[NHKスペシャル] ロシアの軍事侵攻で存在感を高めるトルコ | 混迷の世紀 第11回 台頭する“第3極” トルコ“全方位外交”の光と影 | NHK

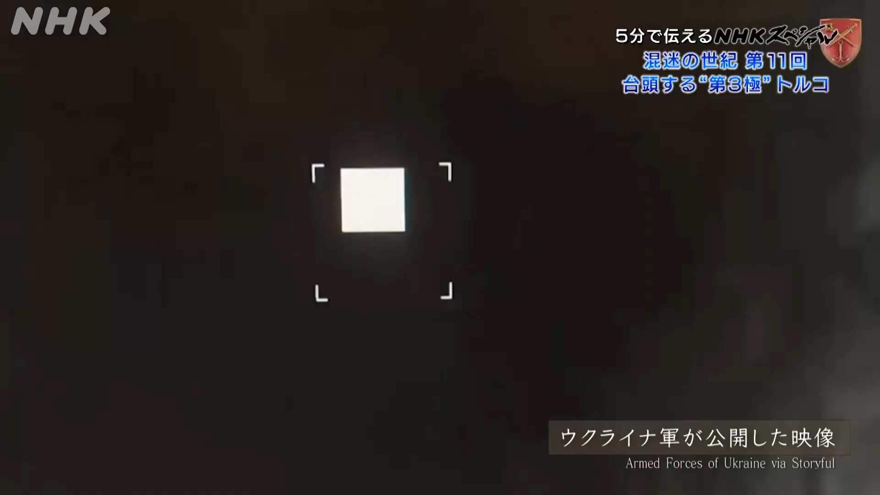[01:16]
ウクライナ軍はこのドローンでロシ
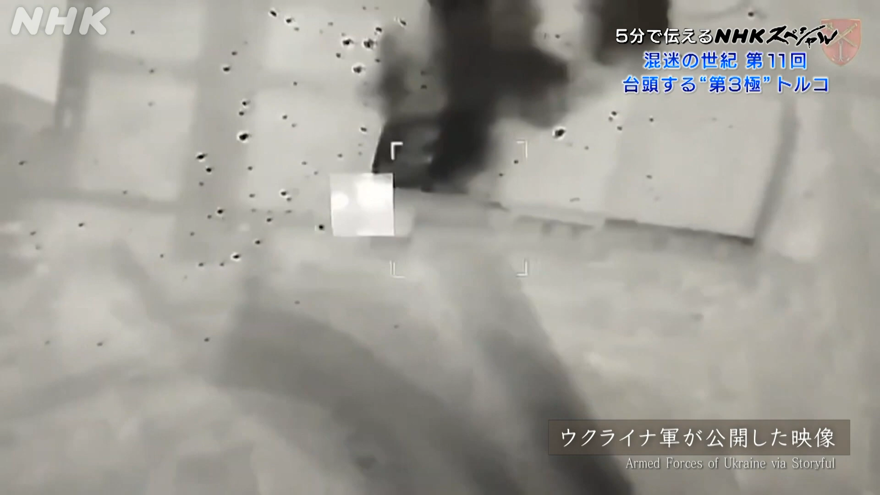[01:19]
ア軍の対空ミサイルなどの破壊に成功したと発表しています。
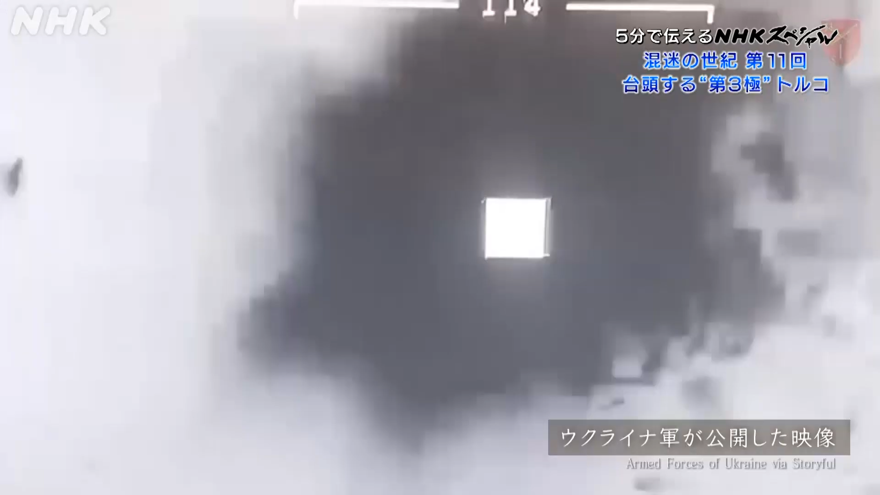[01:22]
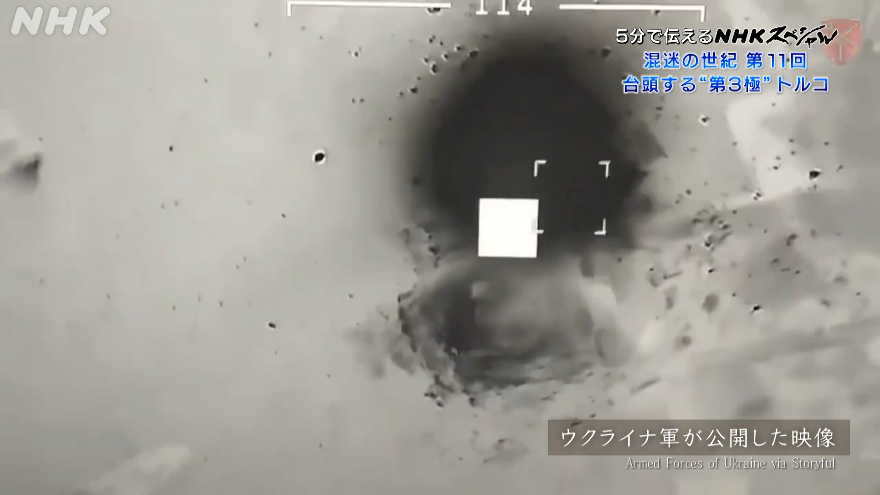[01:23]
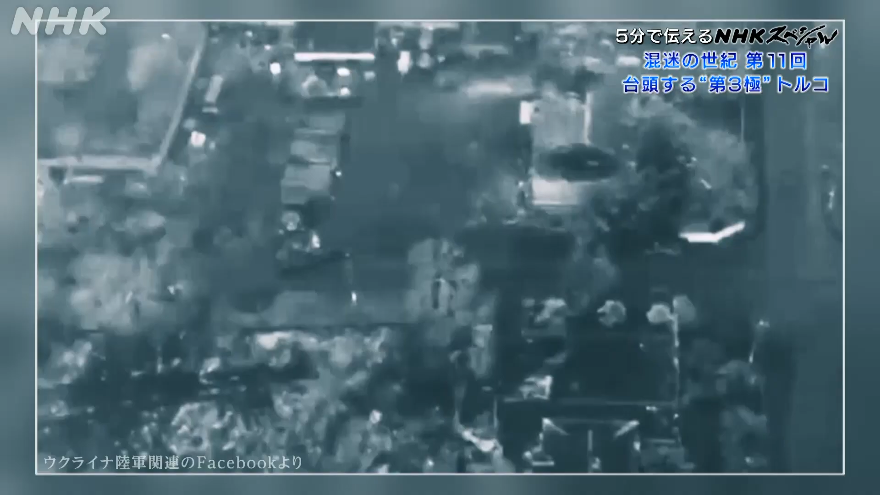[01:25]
Taking out some of the most advanced
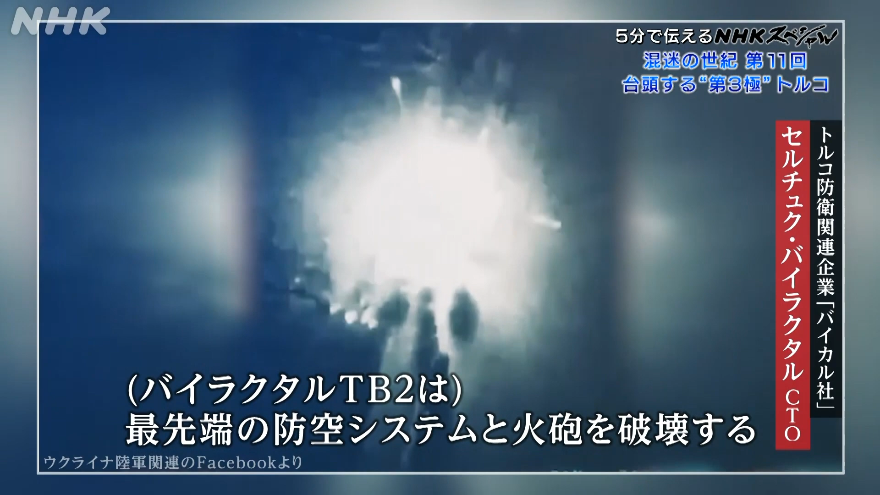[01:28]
anti-aircraft systems and advanced artillery systems.
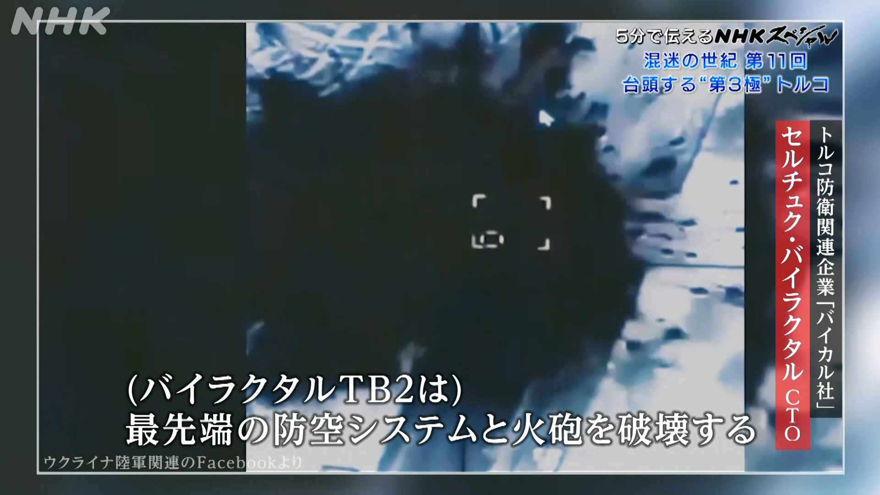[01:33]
Bayraktar TB2 is doing what it's supposed to do.